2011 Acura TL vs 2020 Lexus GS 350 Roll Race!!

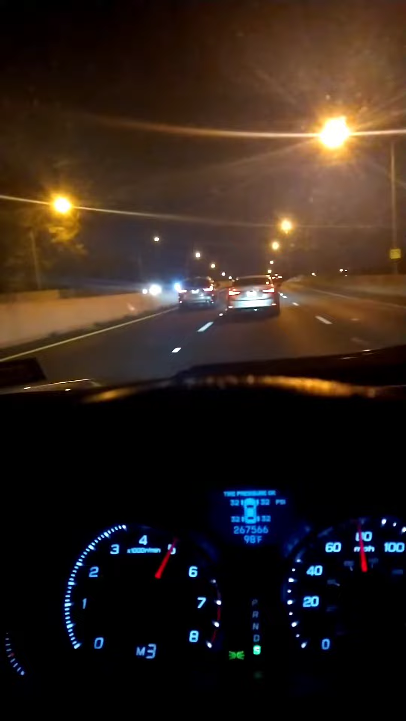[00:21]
Let's see if T.L. can catch it. Turn the AC out. Oh, he down. GS350 down. Gone.